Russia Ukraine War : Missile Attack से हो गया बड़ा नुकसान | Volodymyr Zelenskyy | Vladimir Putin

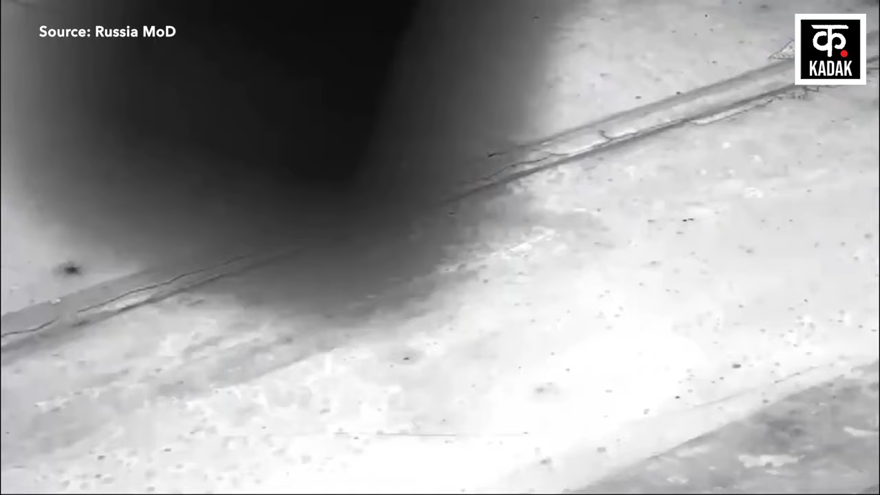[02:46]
चन वीडियो में सूपर कैम फिक्स्ट विंग टोही ड्रोन की मदद से रूसी पैराडूपर्स पहले युक्रेनी सैनिकों की पहचान करते हैं और उसके बाद उन पर सठीक हमला कर टार्गेट को तबाह कर देते हैं।
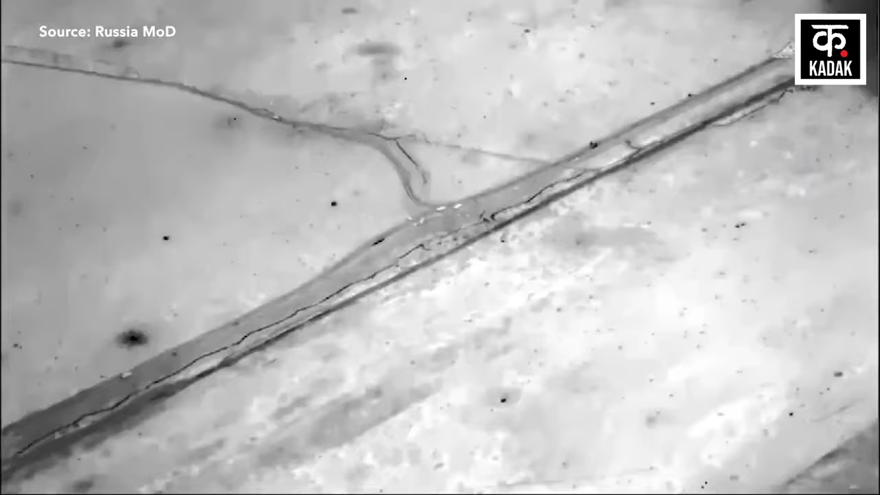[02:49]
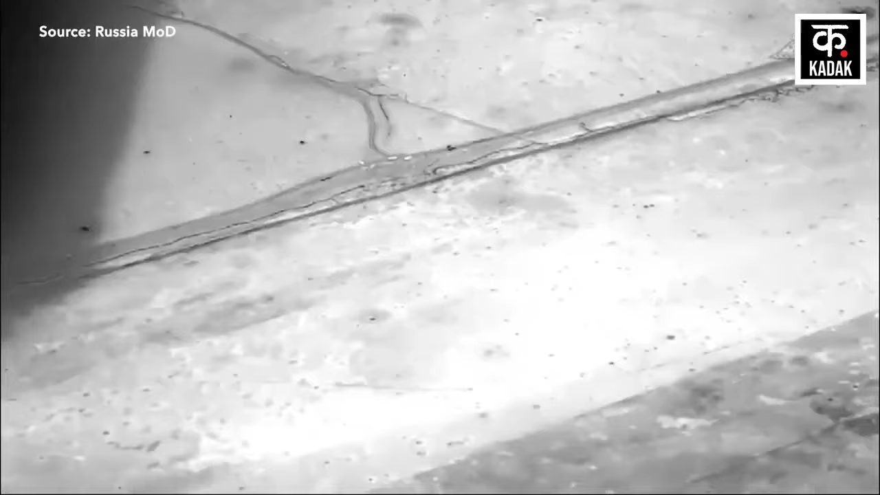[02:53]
बताया जाता है कि टोही स्पॉटर बिजली की तेजी से टार्गेट का अलर्ट एटी जीम टीम को भेजता है जिससे सटीक हमला कर
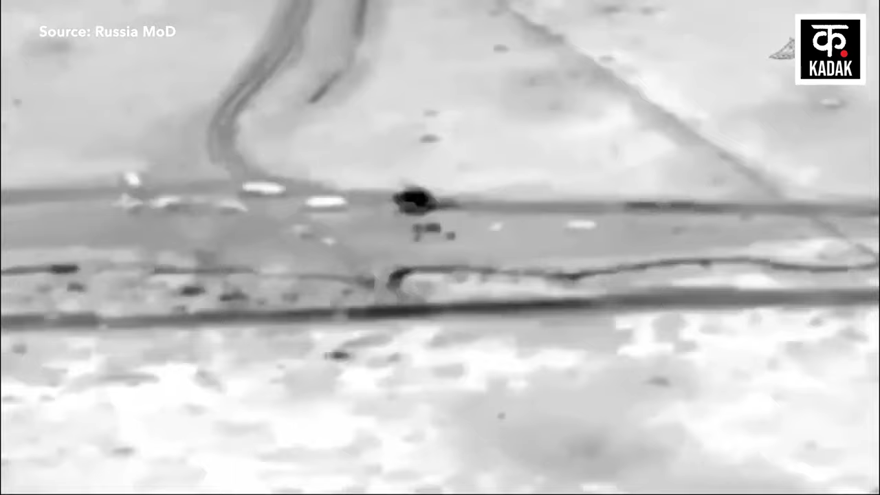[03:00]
एएफ्यू बक्तरबंद कर्मियों के वहन को नश्ट कर देता है।
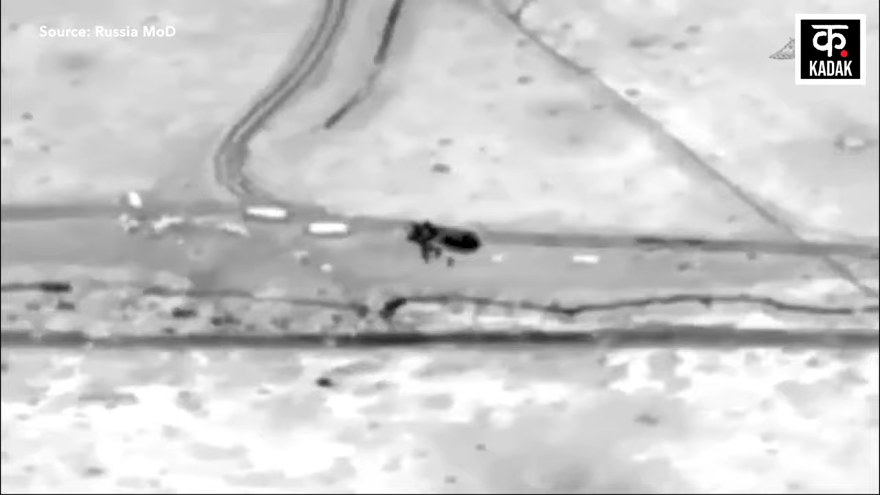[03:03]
रूसी रक्षामंत्राले के मुताबिक एयरबॉर्ण डिवीजन की हिंसक कारवाईयों के चलते विदेशी निर्मिट
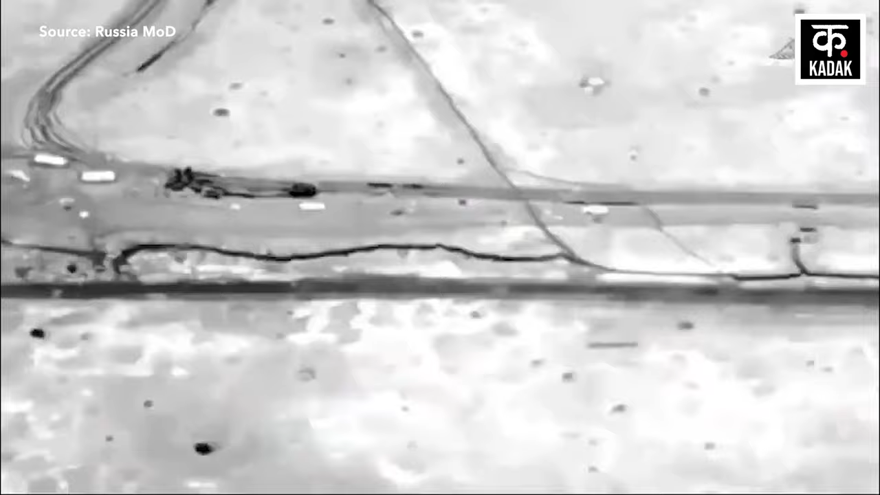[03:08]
बक्तरबंद वहनों पर हमला कर उने निस्ते नाबूत कर दिया।